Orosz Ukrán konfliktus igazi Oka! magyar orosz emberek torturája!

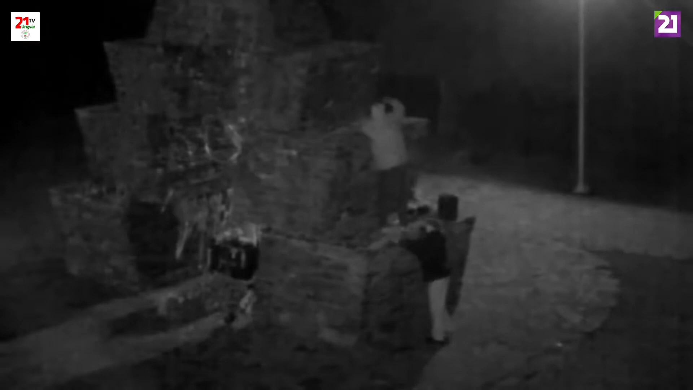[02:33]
Ebből négy konkrét akció volt, ahol tetlegességig fajultak az esemény, ott a vereckei honfoglalási emlékművet.